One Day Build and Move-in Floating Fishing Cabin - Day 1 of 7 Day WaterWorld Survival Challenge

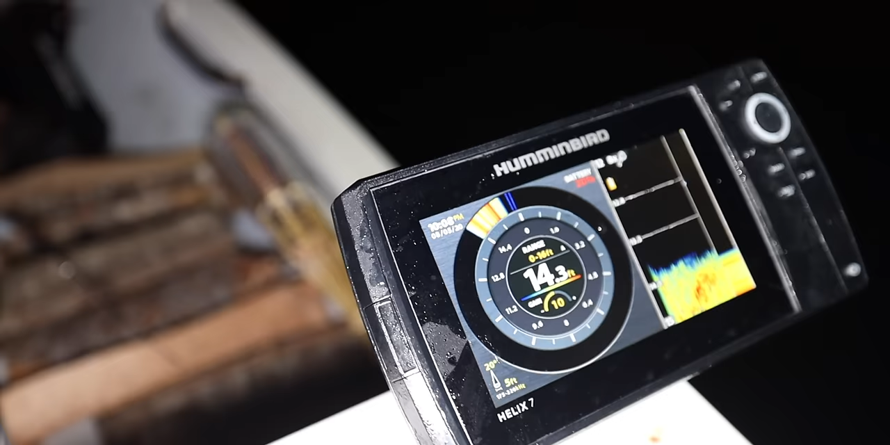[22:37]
We could live with 14 feet.
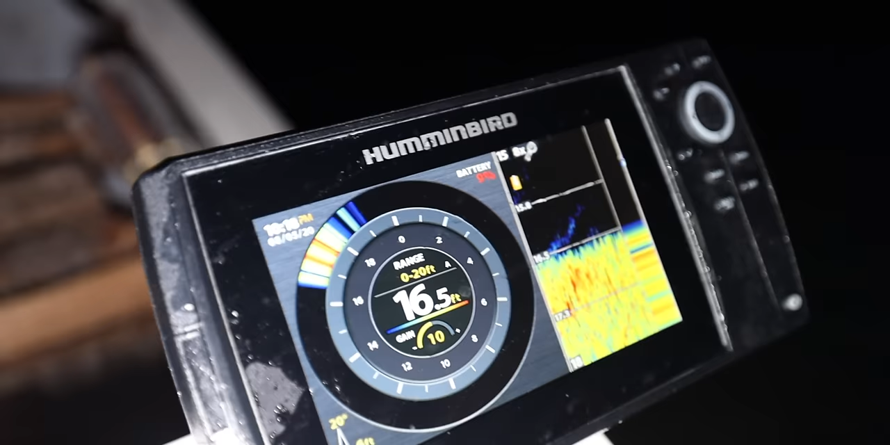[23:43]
On screen: depth 16.5 ft
We in for fuck. We're at 16 feet, but. Pretty good. I mean, a fish almost did just jump into the boat. I wouldn't doubt that it was a mark.